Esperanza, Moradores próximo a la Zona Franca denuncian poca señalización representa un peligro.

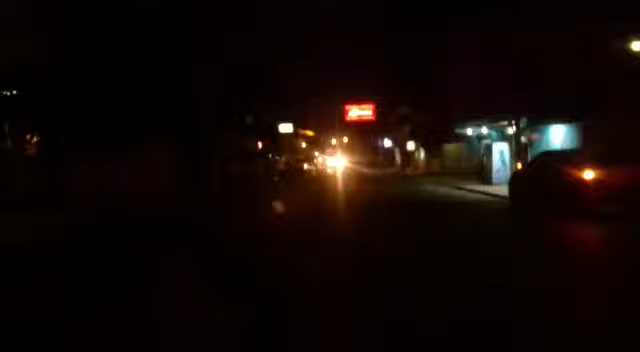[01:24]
¿Hasta dónde vamos a llegar, señores? Miren, miren, viene un vehículo muy grande, viene otro, hay un accidente, lamentablemente el caso.